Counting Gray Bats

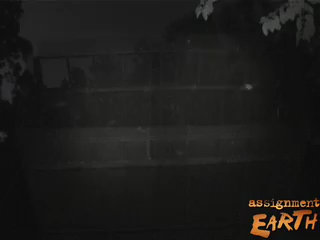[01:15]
The first bats begin to stir and emerge around 8.30.